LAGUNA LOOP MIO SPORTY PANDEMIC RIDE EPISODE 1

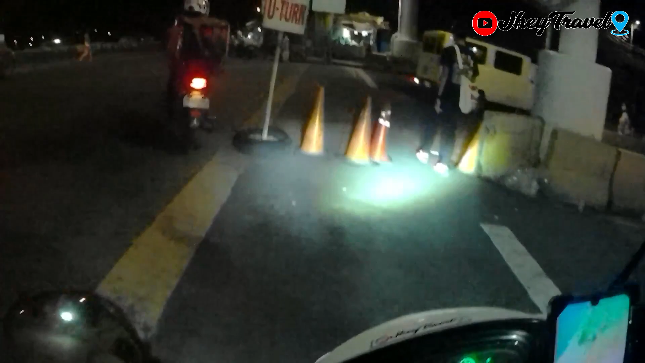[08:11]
Yun, tama, naalala ko pa. Excuse me. Salamat. Pasok. Pakunahin natin tong motor sa likod. Hindi ba madali? Ride safe sa'yo, kuya. Baka malate ka na sa trabaho mo. Eto guys, sa Alabang na tayo.
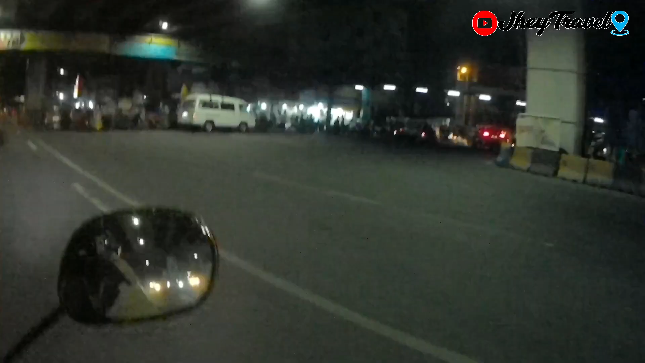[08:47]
Hindi ko rin kabisado rito guys eh. Bahala na.
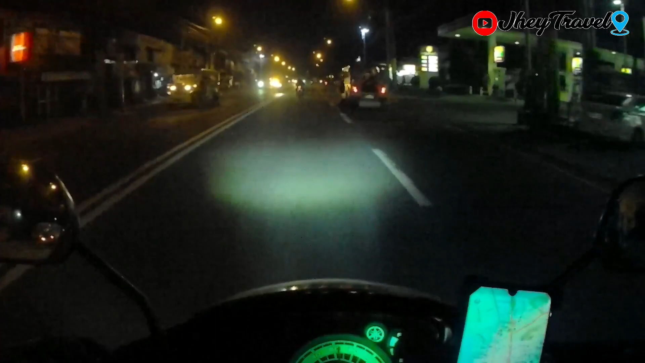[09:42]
Kahit anong oras ka umalis, okay lang. Walang mga bad trip sa'yo, maghihintay pag matagal ka. San Pedro, Laguna.
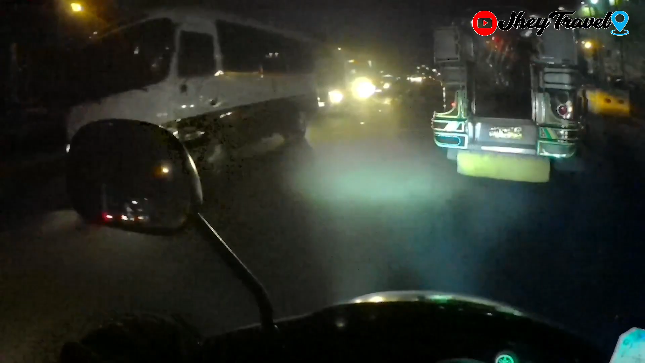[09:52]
Okay guys, nandito na nga tayo ngayon sa ano, San Pedro, Laguna. At tuloy-tuloy lang ang biyahe. Wala pa rin tayo nadadaanan na checkpoint ngayon. Yung langit, unti-unti nang lumiliwanag. Ayun na yung sikat ng araw, oh. Wow, ganda tignan, oh. Hindi ko na alam, guys, kung nasa ang part tayo ng Laguna ngayon. Paliwanag na. Central Mall, Binyan, Laguna.
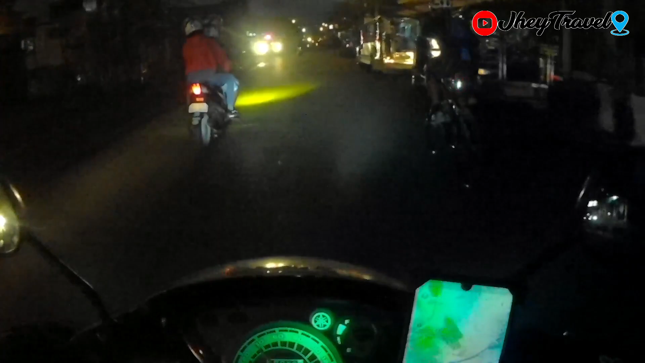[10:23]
Okay, guys, andito na pala tayo sa Binyan, Laguna. At parami na ng parami yung mga sasakyan tsaka mga nakamotor. Karamihan sa mga tao ngayon papasok sa kanika nalang trabaho. Tayo naman papasok tayo sa gala. Kailangan na natin mag-rides. Wala na tayong ma-upload sa YouTube, eh.
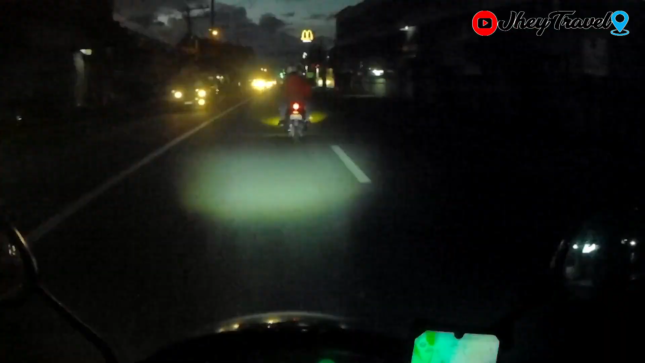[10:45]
Binyan City, Laguna. Salap. Excuse me. Mamaya, pagpabalik na tayo ng Manila, mainit na to. Kaya, binala ko talaga hanggat maaari, maaga, eh. Yung unang plano ko nga, dapat mga alas 3 ng madaling araw, dapat nakaalis na ako, eh. Kaya lang, nakaalis ako mga alas 4 na. City of Santa Rosa, Laguna.